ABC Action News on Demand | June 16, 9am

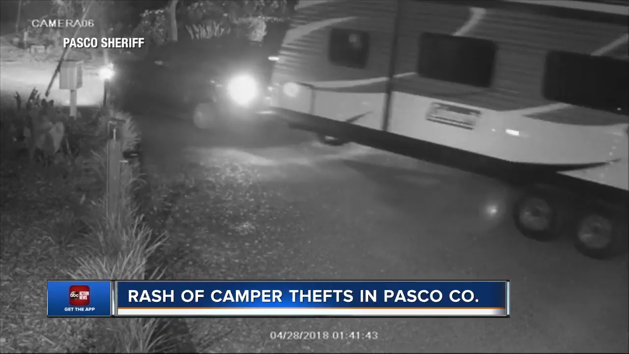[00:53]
stealin campers deputies released v of thieves taking a coleman lantern camping trailer from the sawmill campground. Dep say this may be related to over the past two weeks.